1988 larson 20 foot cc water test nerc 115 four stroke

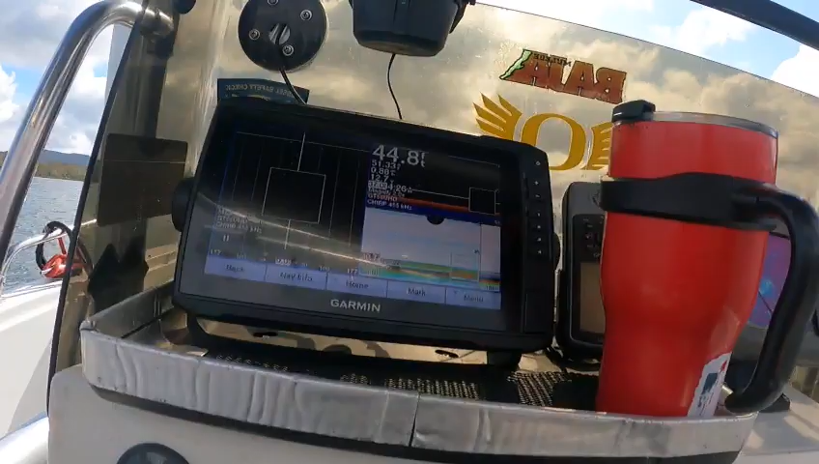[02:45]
there we go and we got it on all three depth finders if you want to come go back into here
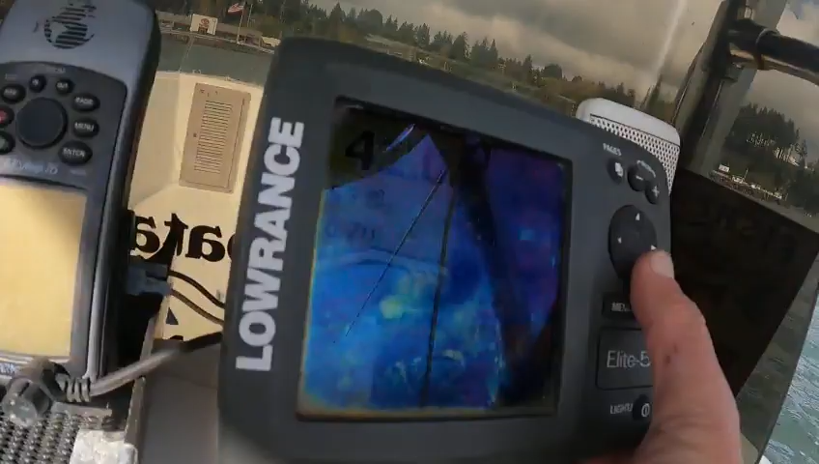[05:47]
what you want to do is scroll down to where it says power off and hit enter there you go that one there just pretty much throw it out the screen's all glazed okay boat doctor out